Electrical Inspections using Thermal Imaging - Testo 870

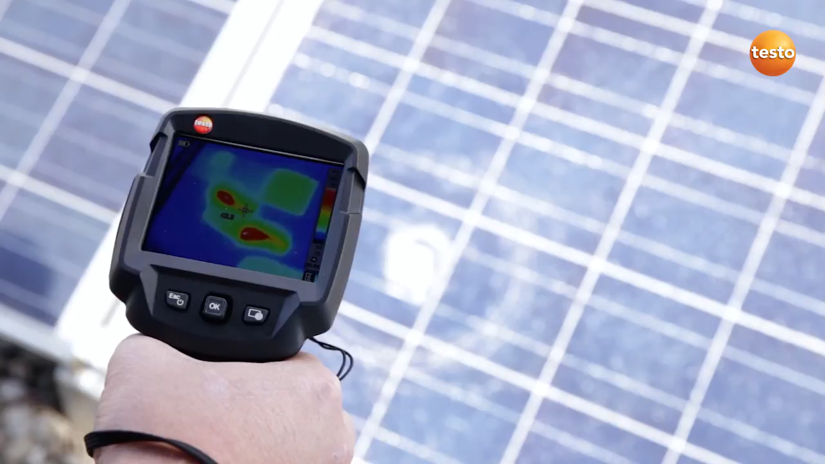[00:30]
Here we can see a defective cell, a so-called hotspot. The other cells have a temperature of 25 degrees Celsius.
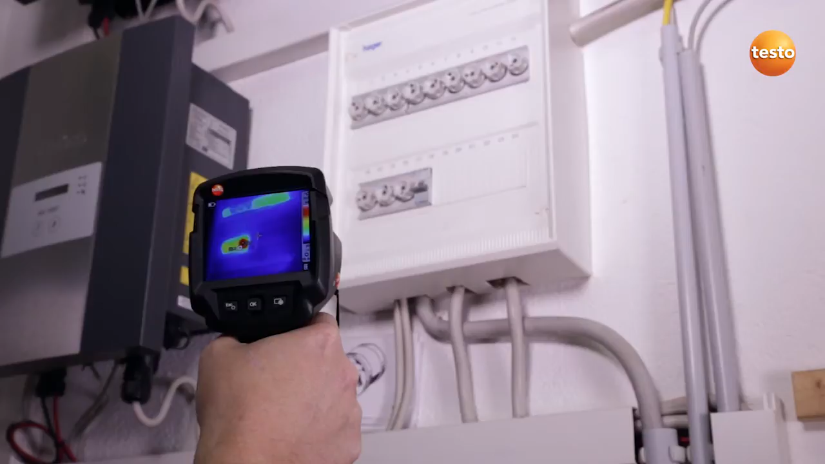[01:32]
I'm now going upstairs to check the photovoltaic system's meter cabinet.
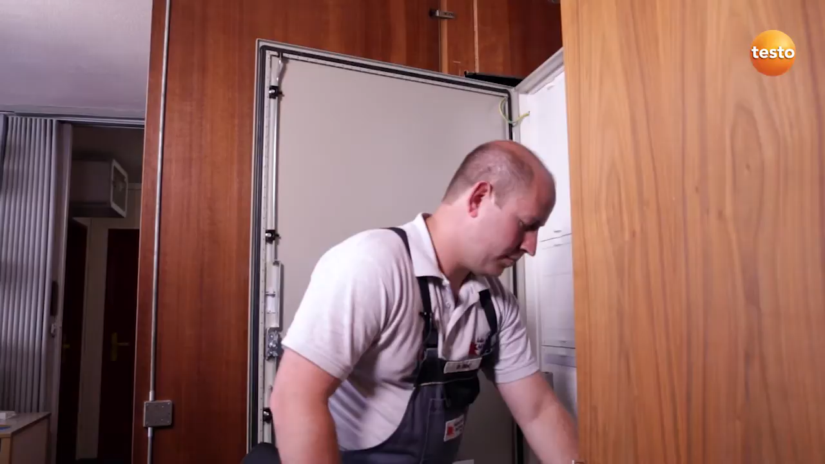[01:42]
Here I'm testing the connections to a contactor.
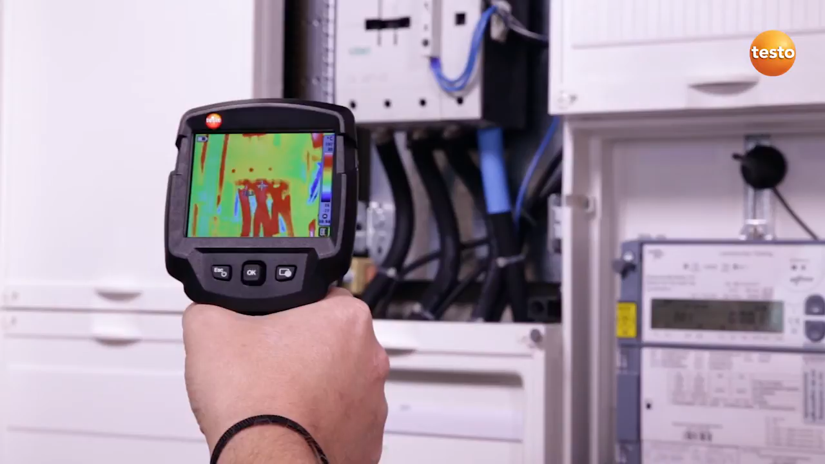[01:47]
They show 33 degrees Celsius. Which is okay.
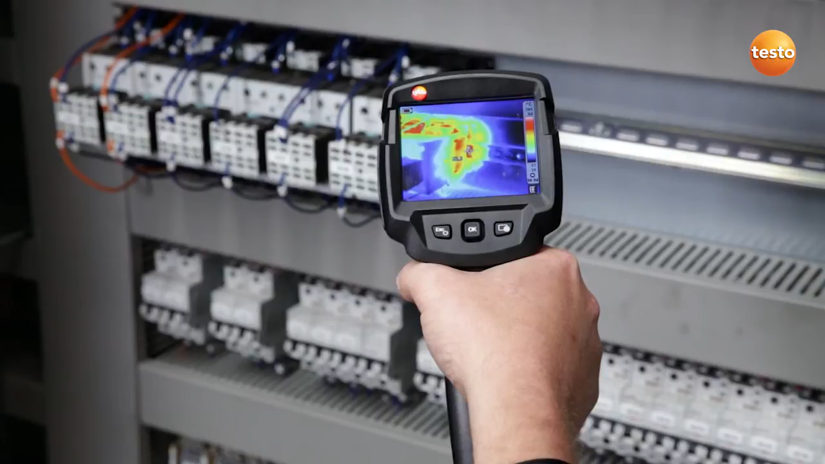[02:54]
That's okay as it's a uniphase connection, which causes the higher temperature.